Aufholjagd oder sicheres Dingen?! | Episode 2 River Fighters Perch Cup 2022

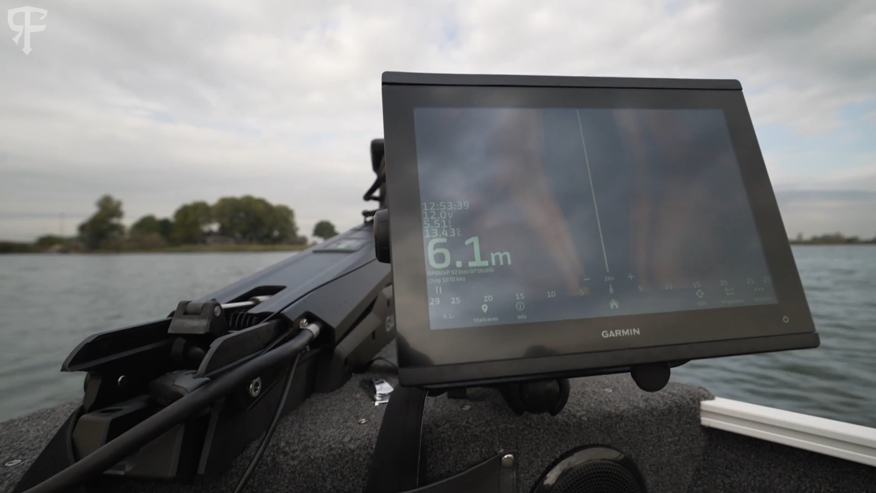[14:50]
On screen: depth 6.1 m
vor der Mittagspause haben wir echt viele Fische hier auf dem Grund gesehen.
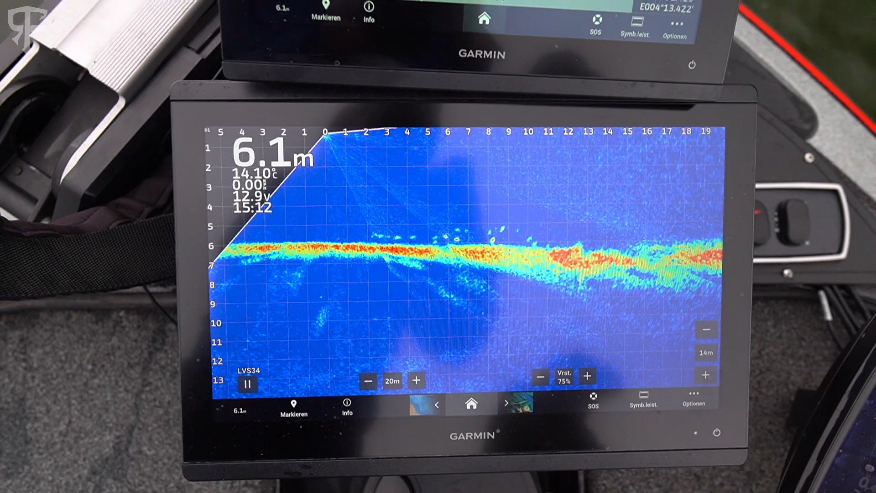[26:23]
On screen: depth 6.1 m, water 14.10°C
da sind auch ein paar größere dabei